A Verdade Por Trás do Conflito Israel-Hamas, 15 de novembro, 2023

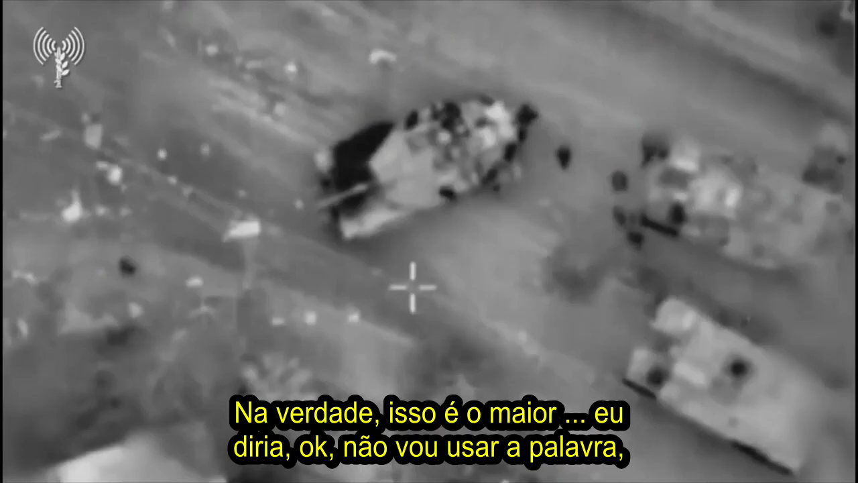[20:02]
In fact, this is the most, I would say, okay, I won't use the word, but it's not that smart to walk like that in the middle of an enemy camp.